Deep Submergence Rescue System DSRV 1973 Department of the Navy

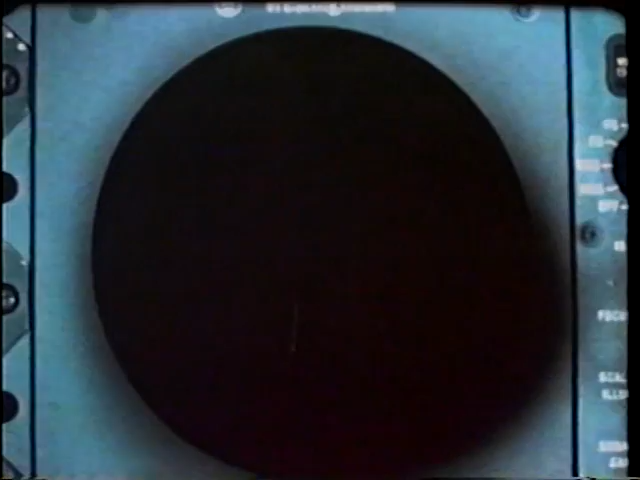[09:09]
Directional listening hydrophones may be used to listen for sounds from the bottom submarine.